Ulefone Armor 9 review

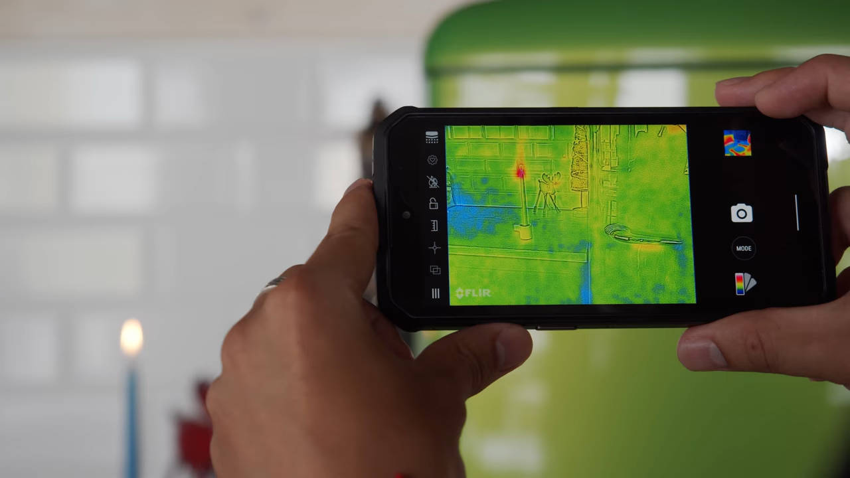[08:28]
The system has an infrared snapper, and a regular 2-megapixel one, which work together to provide you a detailed thermal image.
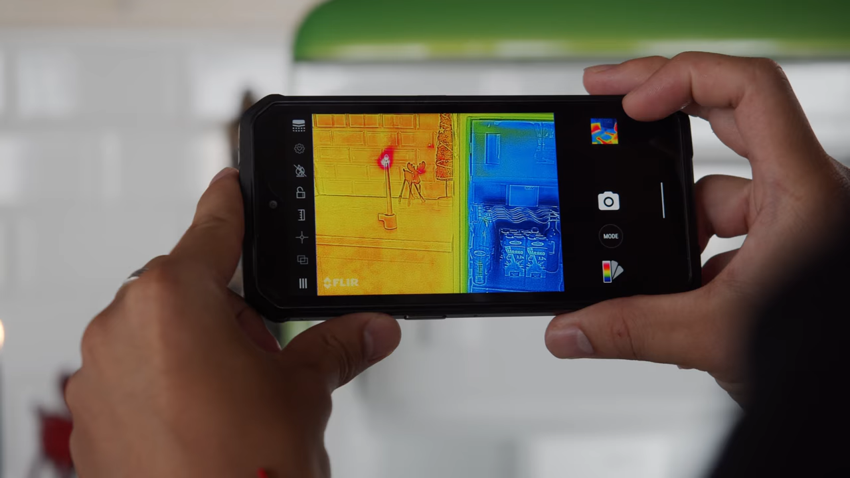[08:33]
With this, you can see the world around you in a totally different way.
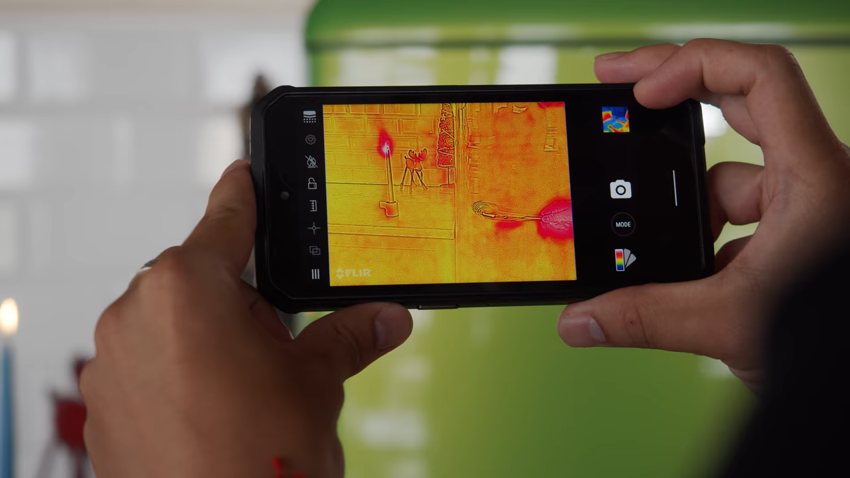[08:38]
And you can use the filters to narrow down what you're looking for.
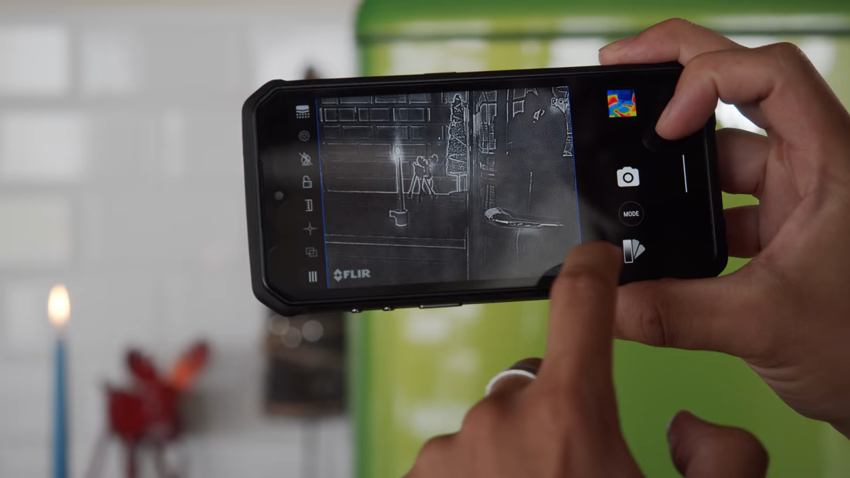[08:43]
And you can use the flare cam to get a numerical temperature readout as well. Overall is quite intuitive and pretty useful. I would consider the IR cam one of the main unique features of this phone.
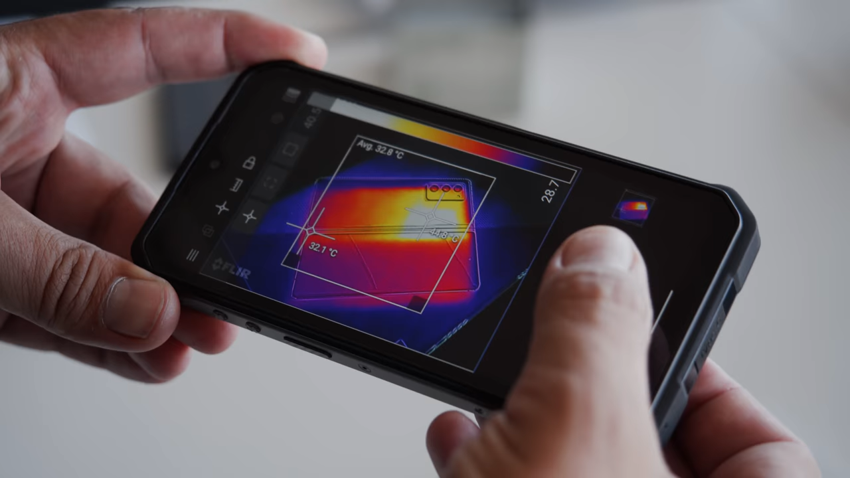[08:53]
On screen: spot 32.1°C
So that's the Eulophone Armor 9. You get an incredibly durable build that could last you for years without incident.